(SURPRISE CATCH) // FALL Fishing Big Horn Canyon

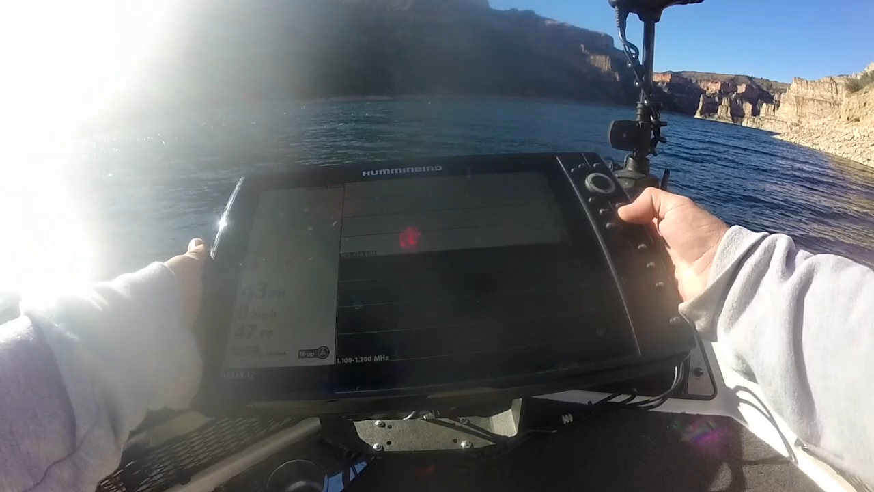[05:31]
what's gonna get a walleye in the boat today there's a lot of fish down there
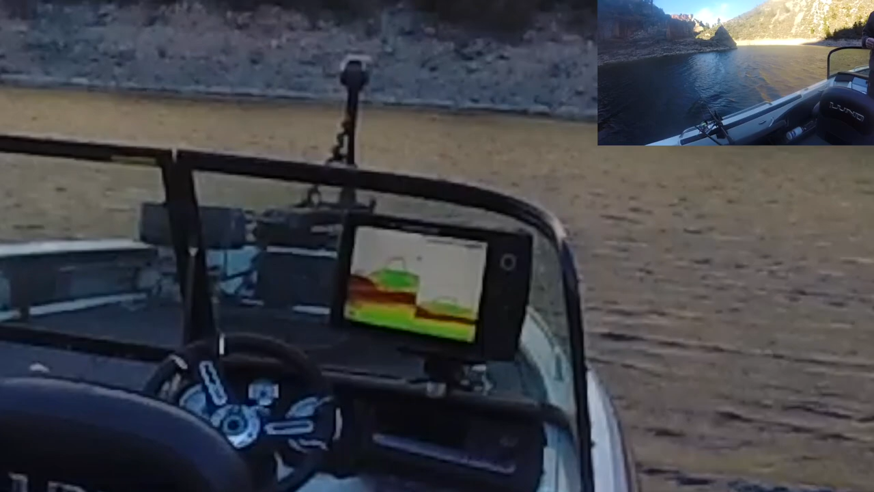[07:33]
baits that's a bait school that's got to be bait school on us because I mean there's fish going through the middle of it you know that's got to be a bait school dude